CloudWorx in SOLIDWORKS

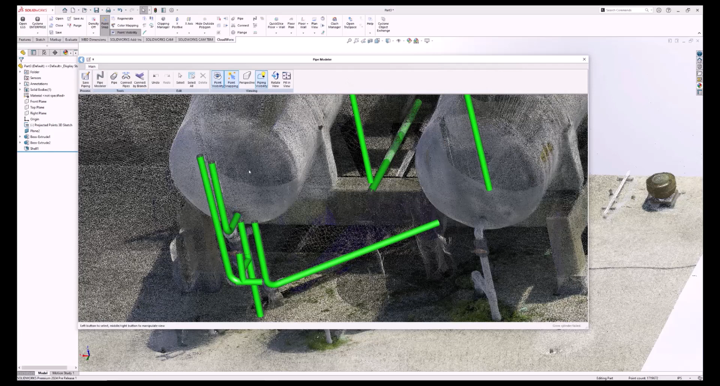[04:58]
Using these tools, you can have a large area of pipes
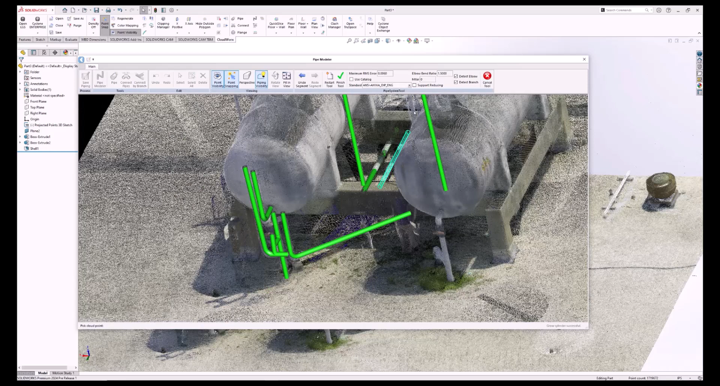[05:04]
modeled in just a few minutes. At any time you wish, you can select the point cloud and turn it off and on, viewing just the model that you've made.
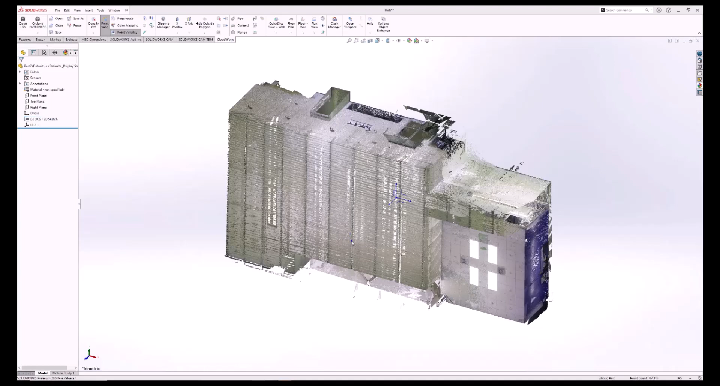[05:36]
This is very easily fixable by using a few different tools. First, we're going to use the slice tool and slice the roof off, getting a good look at just the floor and the walls.
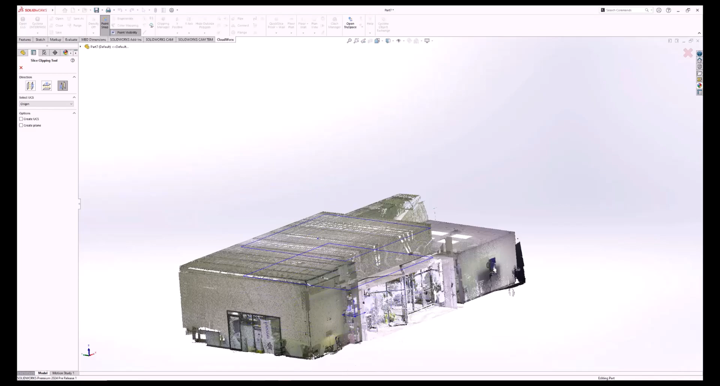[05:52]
Next, we're going to click on the floor and then the wall.
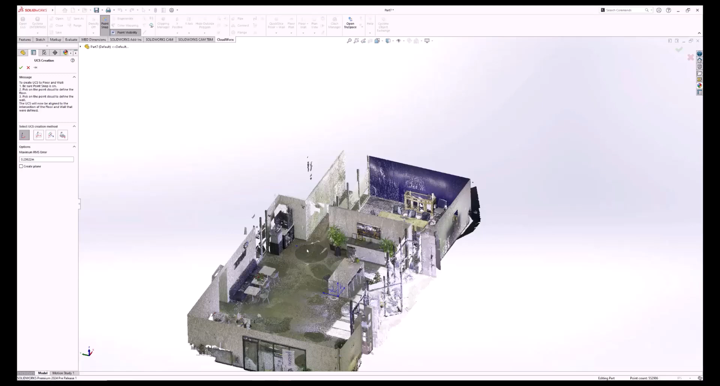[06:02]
That's all there is to it to create a new UCS.
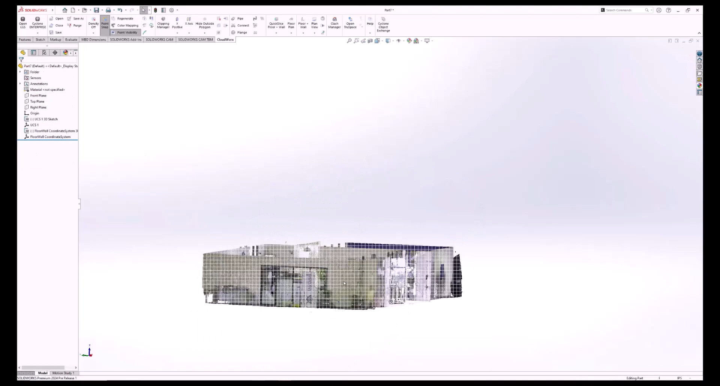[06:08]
CloudWorks has the wonderful ability to display the
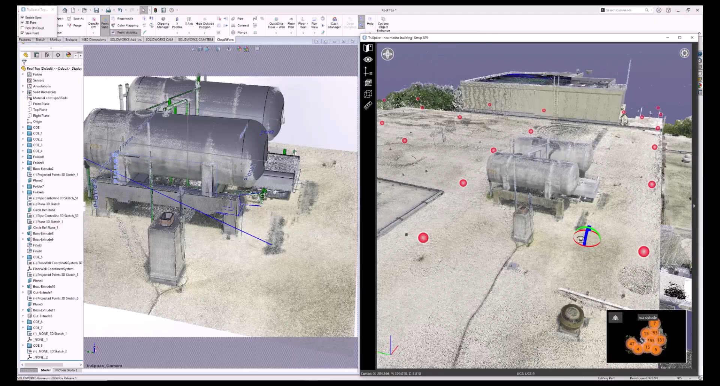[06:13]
four-point cloud of an area on one screen and the model that you're working on on another.
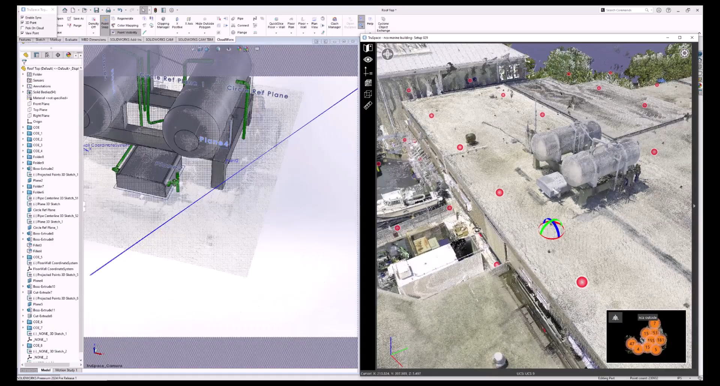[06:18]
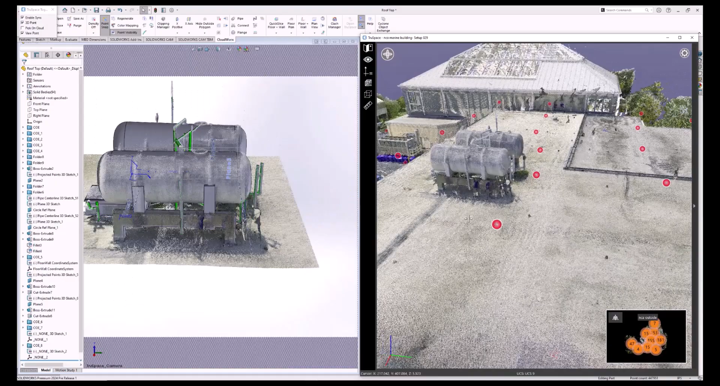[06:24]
That way you can better see what it is that you're working on.